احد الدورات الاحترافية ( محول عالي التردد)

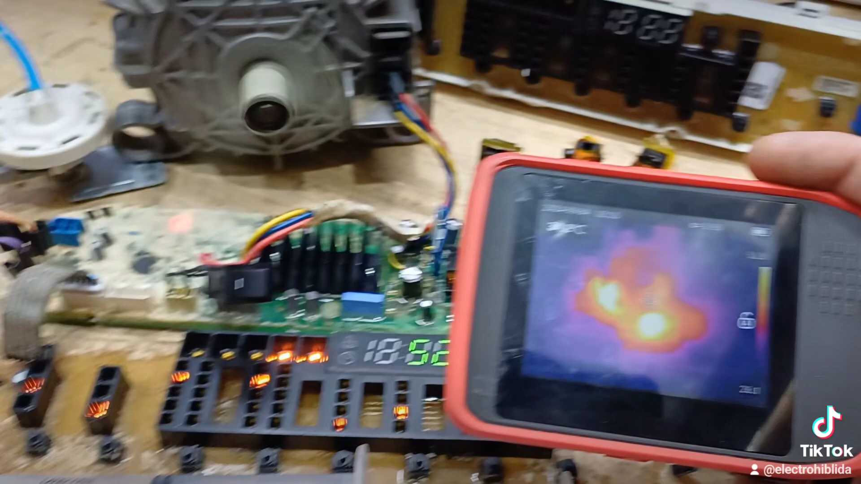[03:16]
الحمد لله نشوف انه سخونة عادي،
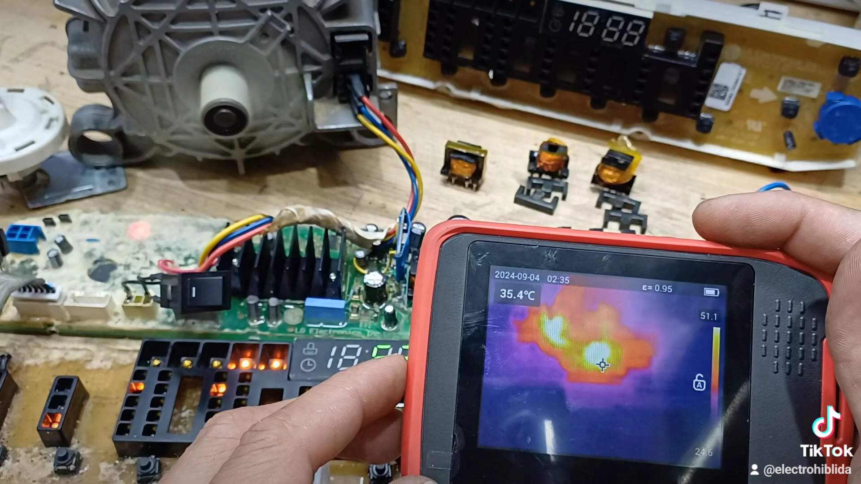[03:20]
On screen: spot 35.4°C
40 درجة، ممتاز، عادي عادي،
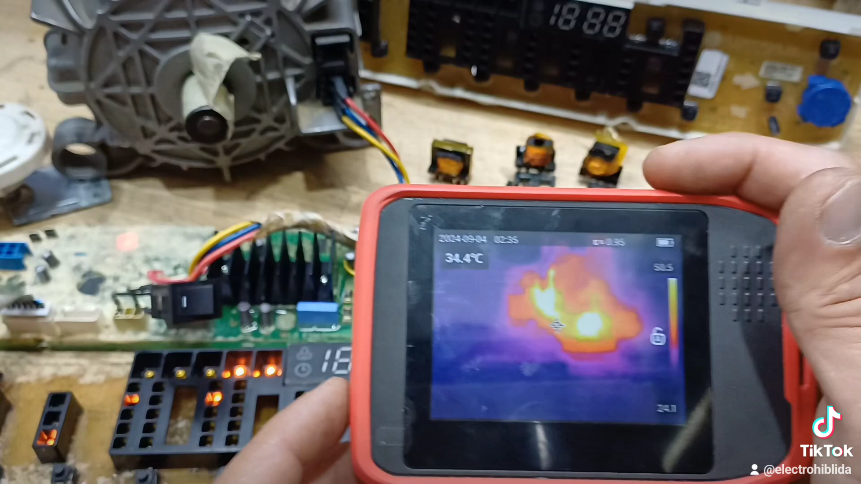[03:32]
On screen: spot 34.4°C
كل بورد تمام، ما فيش سخونة الحمد لله، سخنة كاع ما كاش الحمد لله.